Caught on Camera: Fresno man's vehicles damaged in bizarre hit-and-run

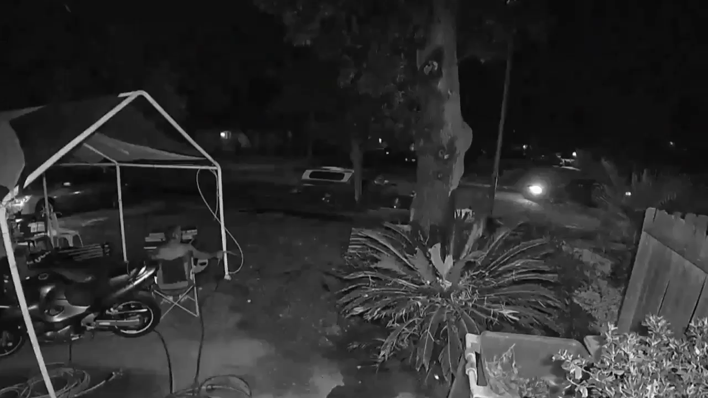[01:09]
Around 920 Sunday night, a red truck drives down West Pico Avenue in Fresno.